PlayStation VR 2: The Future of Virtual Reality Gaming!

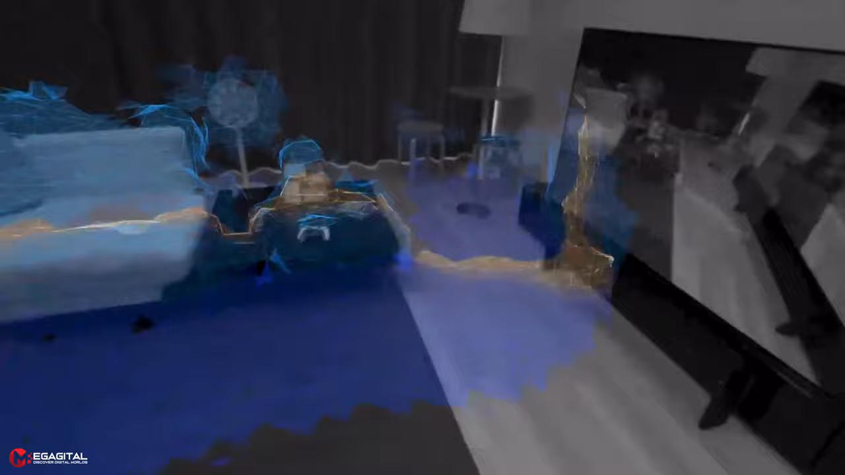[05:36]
By holding a tour and with the help of animations, Sony tells the user all the tips and warnings necessary to use the headset.